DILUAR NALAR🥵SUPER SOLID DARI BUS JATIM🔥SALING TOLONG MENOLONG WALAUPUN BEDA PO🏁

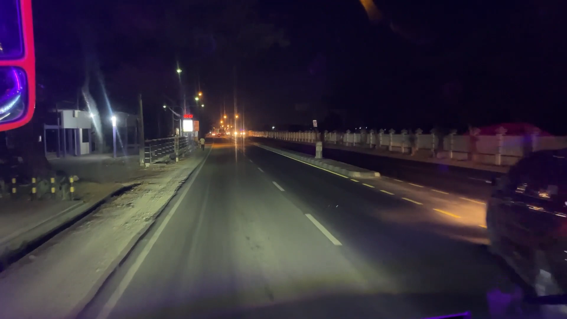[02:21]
Kita nyusulin kendaraan. Kemana? Nostalgia Pantures.
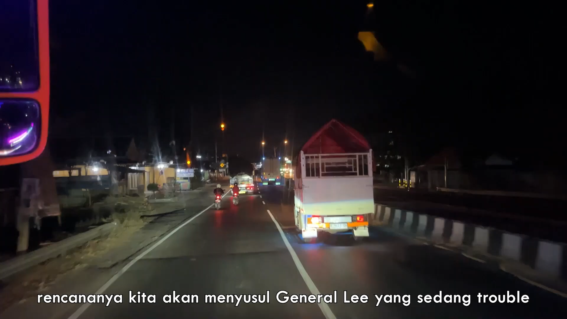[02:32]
Pelan-pelan Pak Supir, pelan-pelan. Dulu. Ini kan bukan yang JP3 ya? Waduh.
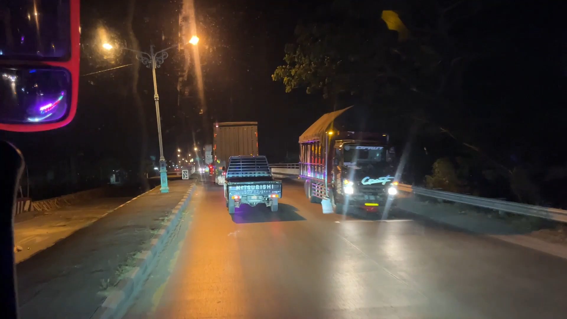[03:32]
Tuh, perbaikan jalan. Itu jembatan. Itu perbaikan jalan. Nah, jembatan ya, Teh.
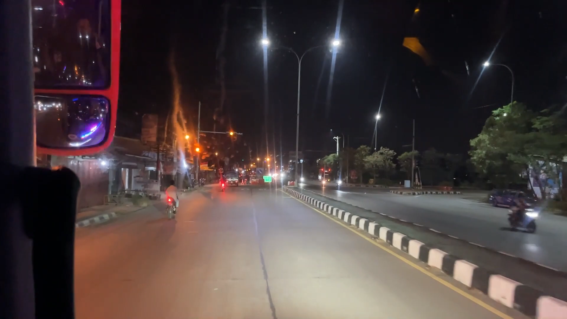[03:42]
Kiri tuh. Kanan. Eh, mana kanan kiri bisa ngebedakan tuh? Kiri ke mana tuh? Mobil SKB. Ada orang bisa kendaraannya.
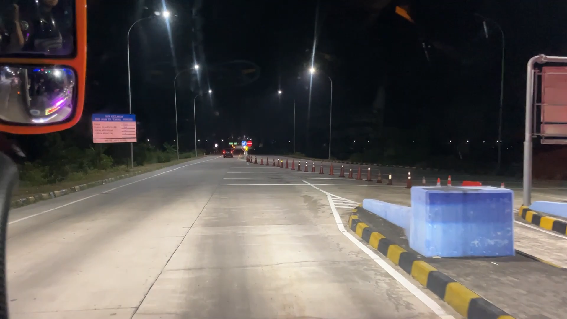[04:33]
Bat sakede. Apaan tuh? General itu. Itu. Jarum kiri itu. Tuh. Itu general gitu.